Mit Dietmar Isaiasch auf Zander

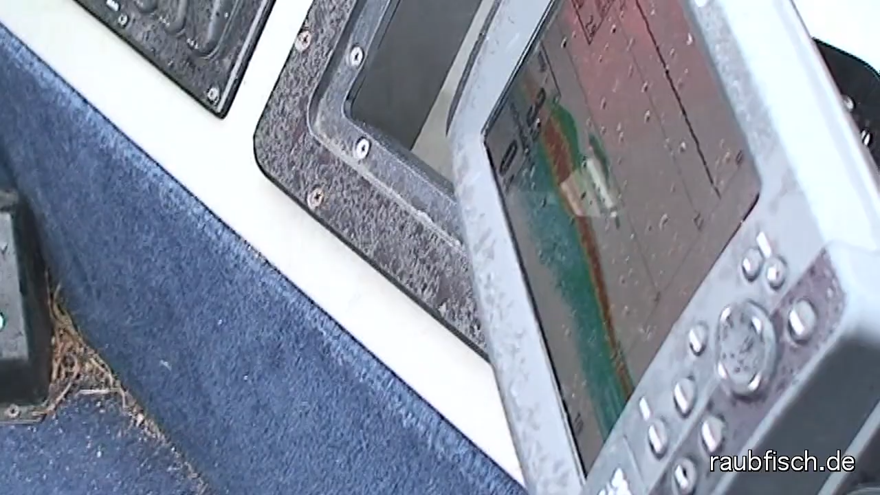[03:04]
Und das ist auch genau so ein Steinhaufen, von dem ich euch gerade erzählt habe, wo die Fische sich immer wieder aufhalten.
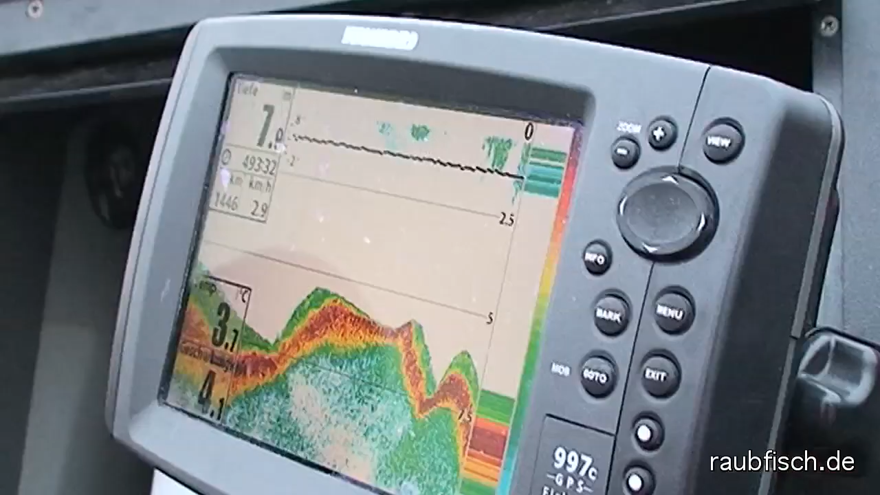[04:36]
Und hier ist das Wasser schon 8, 9 Meter tief. Richtig tief, also man muss nicht unbedingt vom Boot aus angeln. Solche Ecken sollte man auch vom Ufer aus nicht vernachlässigen.